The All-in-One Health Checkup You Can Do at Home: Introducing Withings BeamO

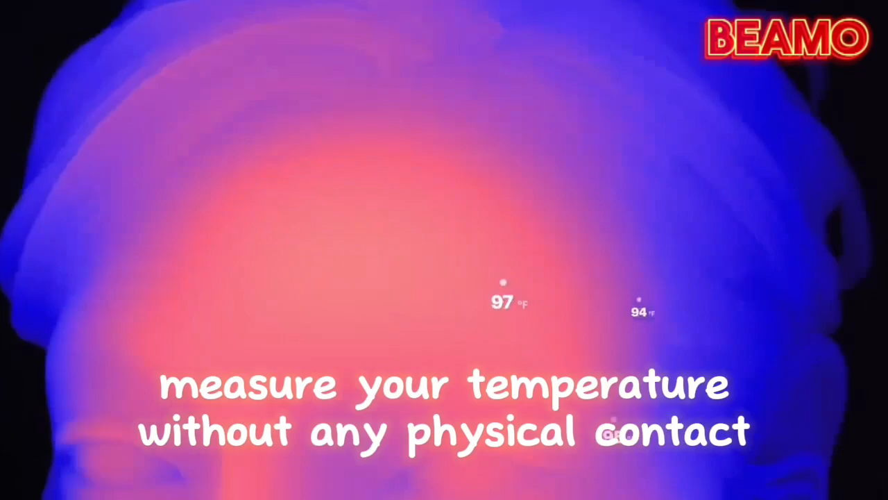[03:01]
contact a game changer especially for young children or those under the weather